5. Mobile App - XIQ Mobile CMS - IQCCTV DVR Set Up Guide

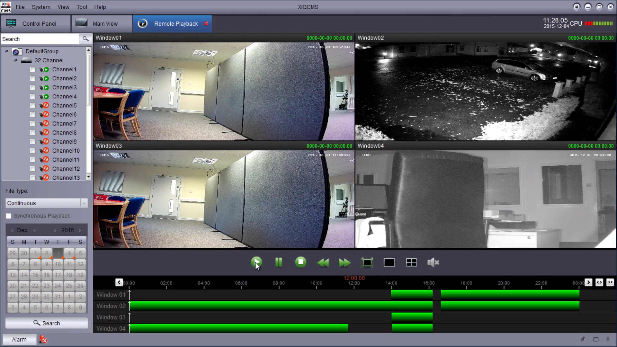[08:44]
and then you can move the windows to any time you want